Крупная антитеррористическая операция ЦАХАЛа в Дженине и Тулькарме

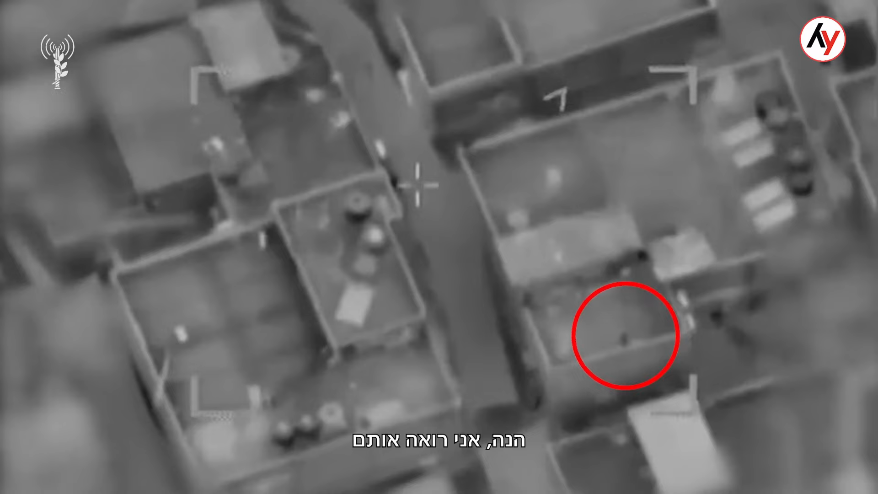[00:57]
הנה, אני רואה אותם. אנחנו מזהים אותם פה מתחת לסככה.
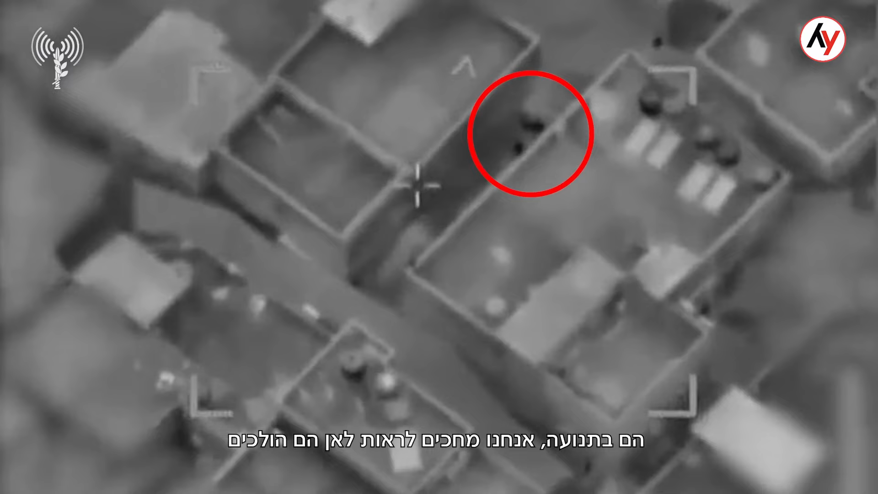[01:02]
הם בתנועה, אנחנו מחכים לראות לאן הם הולכים. זיהינו ירי. קיבלתי. אנחנו יוצאים לביצוע. 2-3, שגר. פגיעה.